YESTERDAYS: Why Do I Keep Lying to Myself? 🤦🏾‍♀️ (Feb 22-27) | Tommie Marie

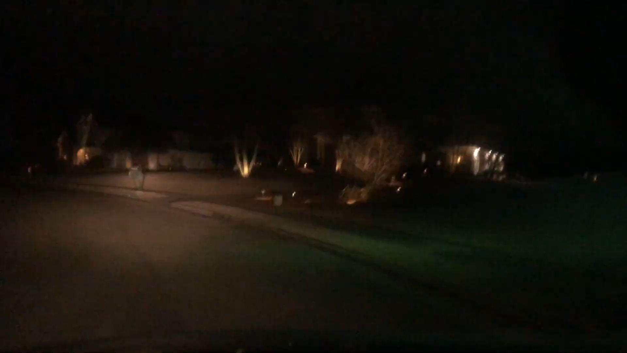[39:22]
Like, y'all need to see. Like, I don't know if y'all are seeing these homes. Y'all turn my brightness on? Wait. I don't think that helps. Woo. But, do y'all see this house? Like, look at this house. Okay? Are y'all seeing this house?